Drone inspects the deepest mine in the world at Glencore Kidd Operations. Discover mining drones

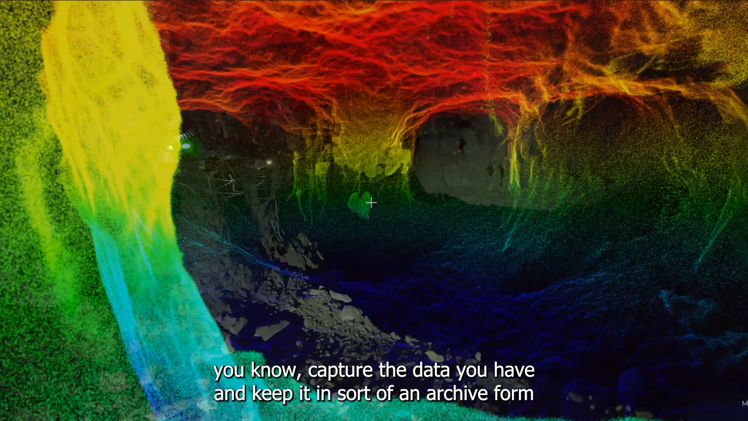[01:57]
capture the data you have and keep it in sort of an archive form rather than, you know, I went down yesterday,
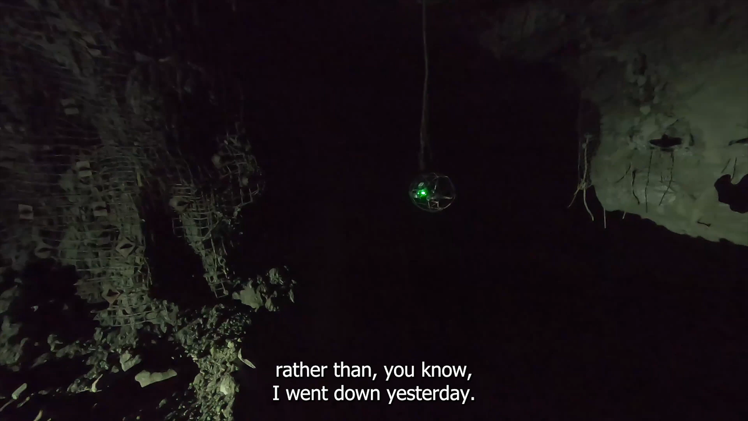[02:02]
here's what I saw with my eyes, trying to communicate that sort of through word of mouth.
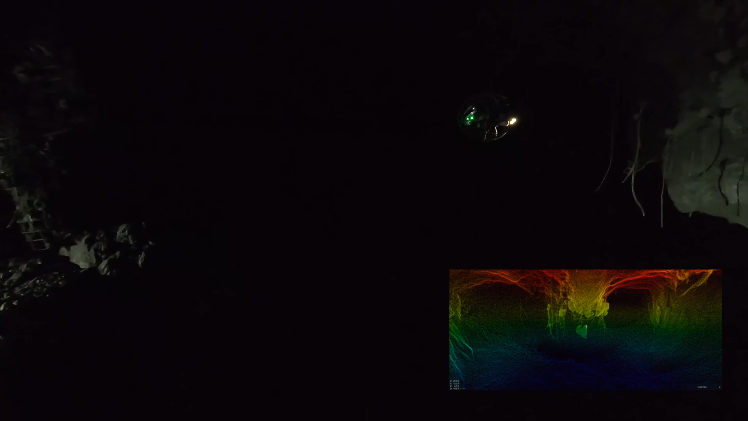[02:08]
The aim of the game is to get the highest quality data you can within the time frame that you've got.
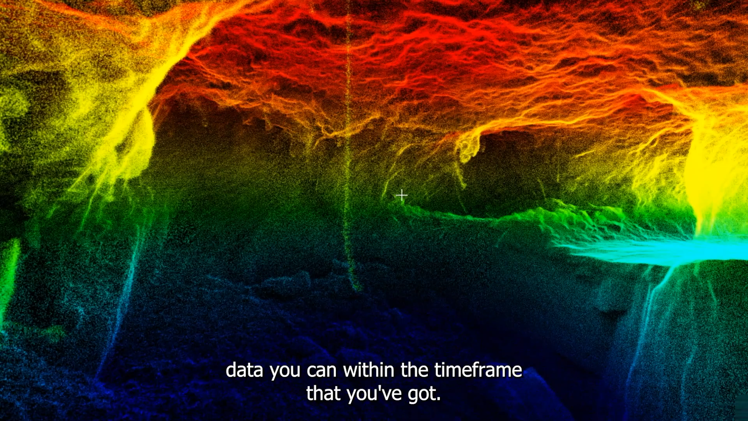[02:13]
Yeah, it's nice having both views live at the same time.
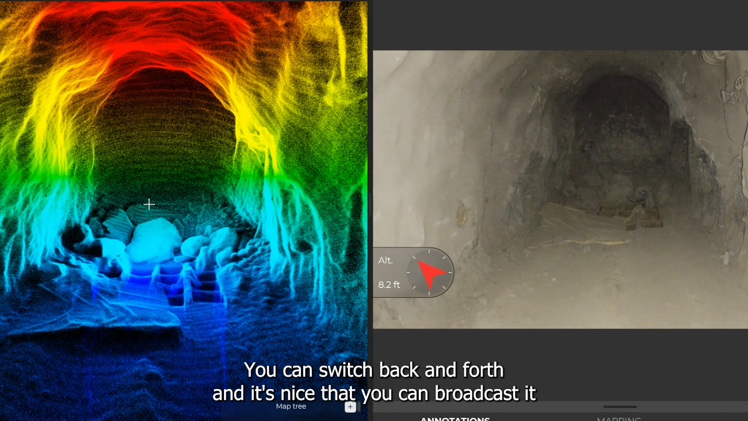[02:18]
You can switch back and forth and it's nice that you can broadcast it to someone else too, so they can kind of be looking at the point cloud and you can be looking at the video and just communicating back and forth.